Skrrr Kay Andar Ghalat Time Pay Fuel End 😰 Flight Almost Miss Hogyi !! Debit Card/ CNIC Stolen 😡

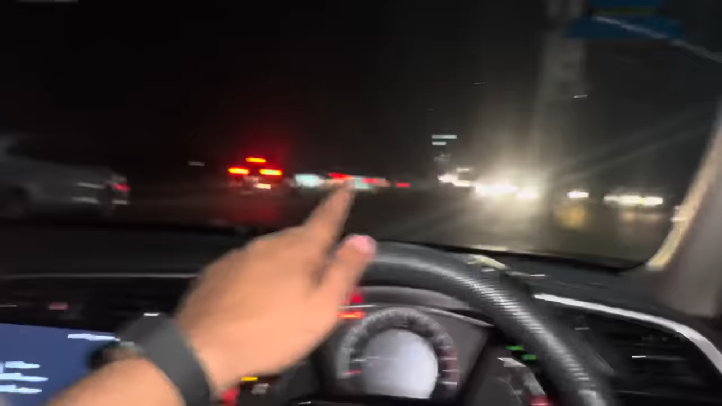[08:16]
रात के 9:30 बज रहे हैं और इस टाइम ये मेरी आंखों के सामने यहाँ एक्सीडेंट हुआ है, वहाँ पे सामने एम्बुलेंस खड़ी हुई है।